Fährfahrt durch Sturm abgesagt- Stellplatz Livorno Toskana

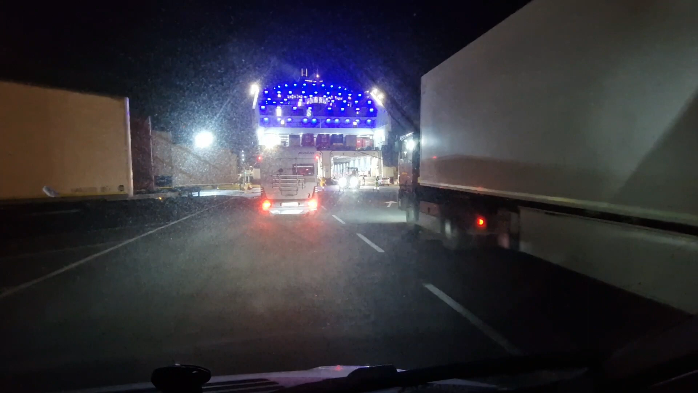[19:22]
Das ist das Schiff mit den blauen Lichtern. Das ist kein Hotel. Das ist eine Riesenfähre. Grimaldi-Fähre. Gehört in den Grimaldis aus Monaco. Da ist schön windig.